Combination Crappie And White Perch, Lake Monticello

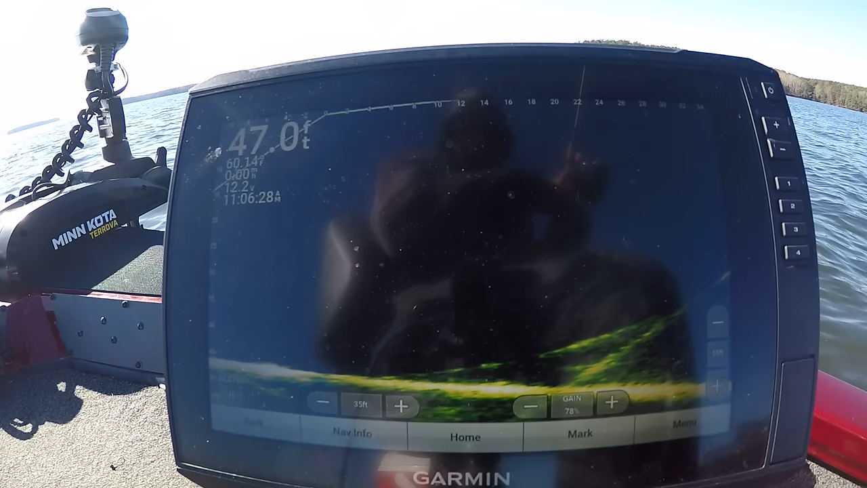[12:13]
On screen: depth 47.0 ft
We get that big school back up under us. We lay it to them.
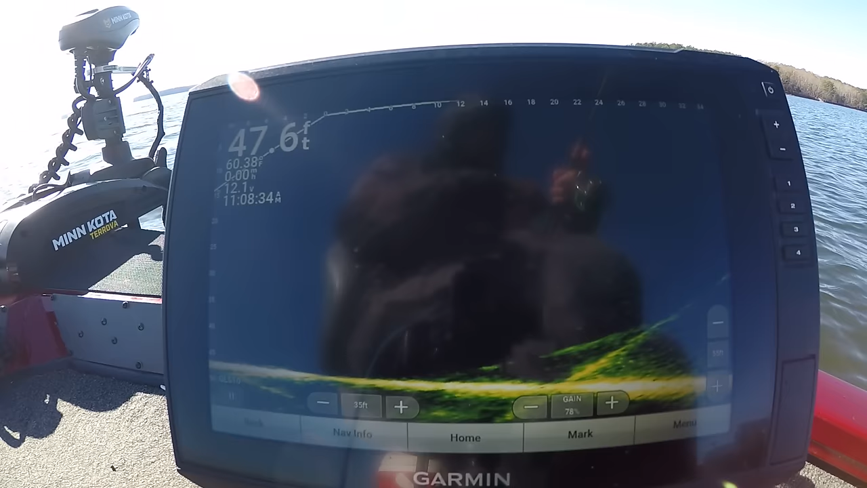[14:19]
No question. And they hitting it too. There he goes. Oh, going there all up under the. There he goes. Got him.
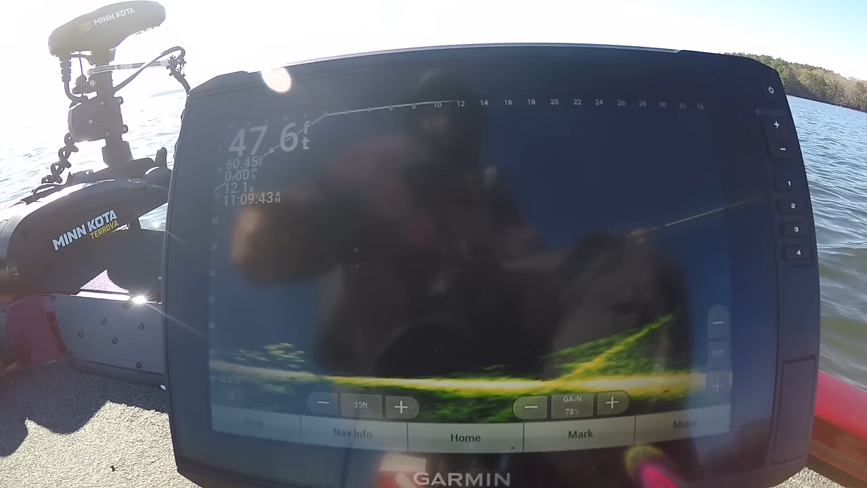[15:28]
On screen: depth 47.6 ft
Look at them fish in there, right there on the bottom. They're all over the bottom right there. As soon as we drop it down, we're gonna catch one.
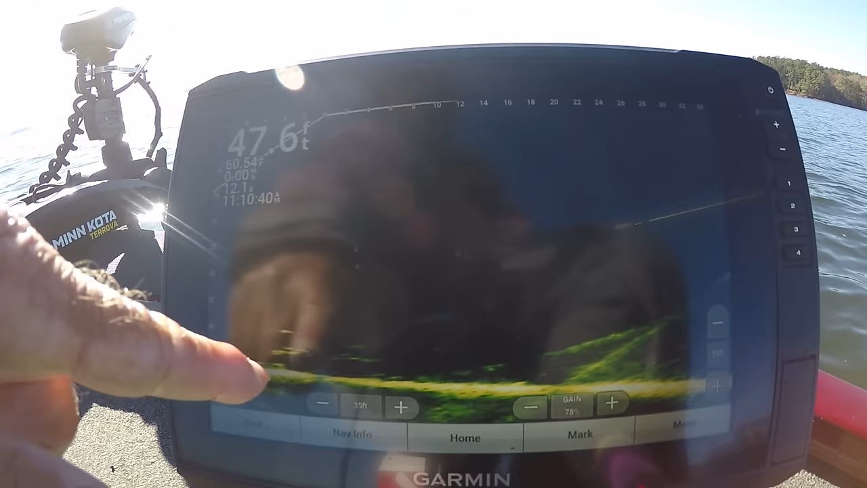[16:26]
Well, we got a whole school of fish right there, right up under the boat. All we got to do is drop down, start reeling it up. That's all we got to do. Right there, reel it up.
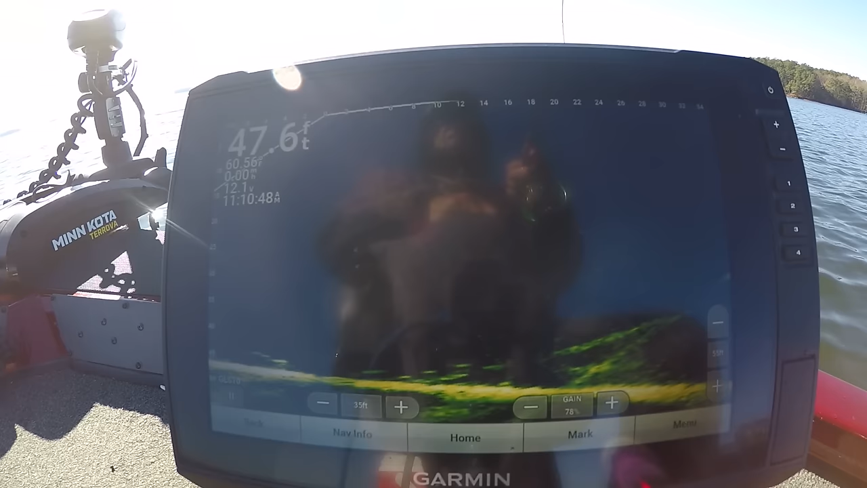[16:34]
On screen: depth 47.6 ft
And boom, see that? That simple. Drop it and pull it. Gotta love that.
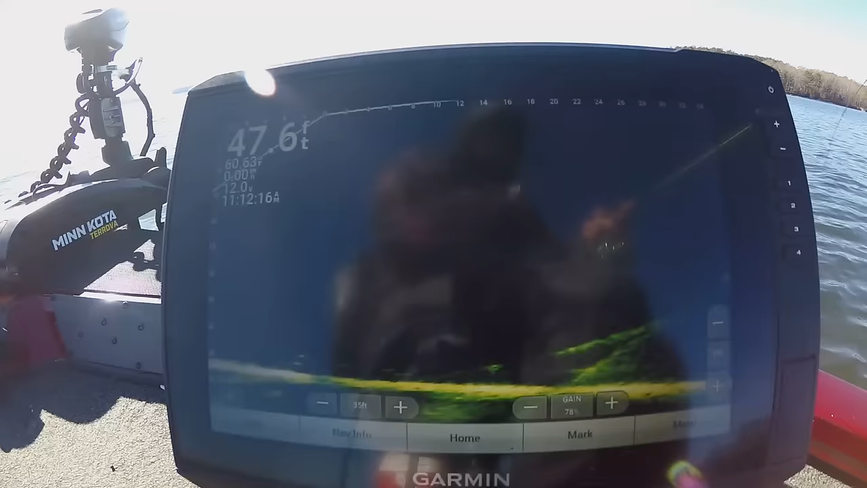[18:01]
There you go. I missed him. Oh, missed him again.
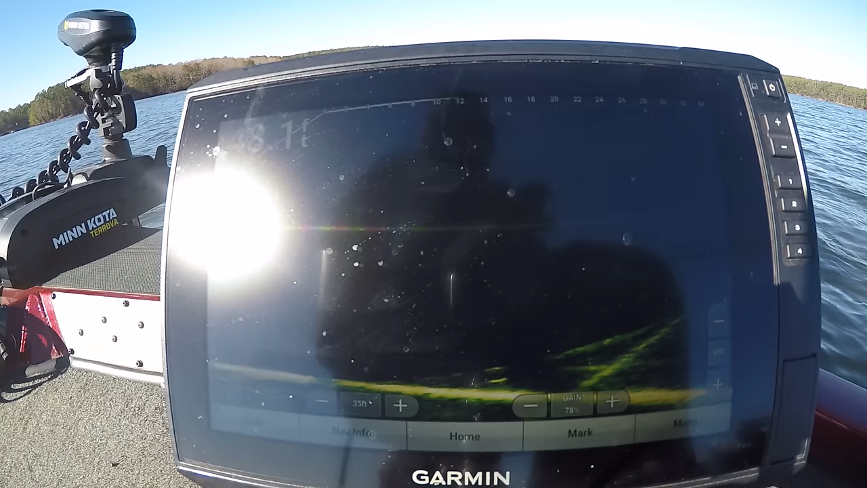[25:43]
I ain't taking. They done quit. I don't see them. There might be a couple scattered down there, but there ain't no group of them. There he goes.
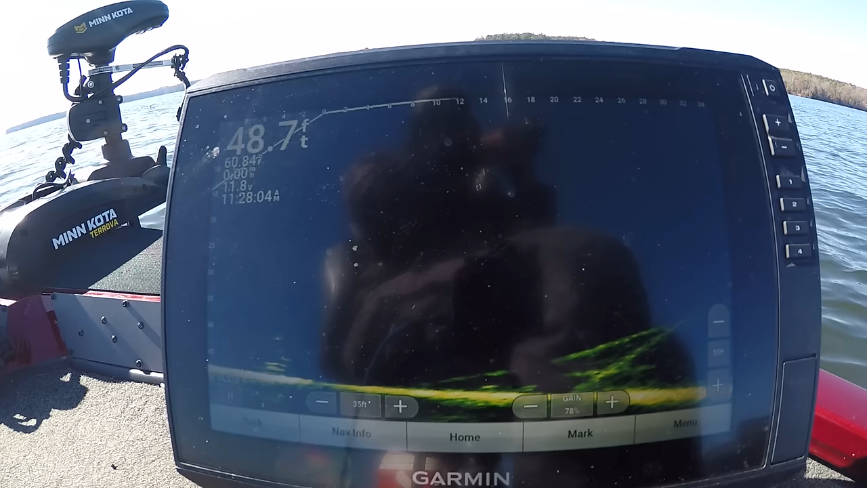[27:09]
On screen: depth 48.7 ft
They coming up after it, but they ain't really taking it.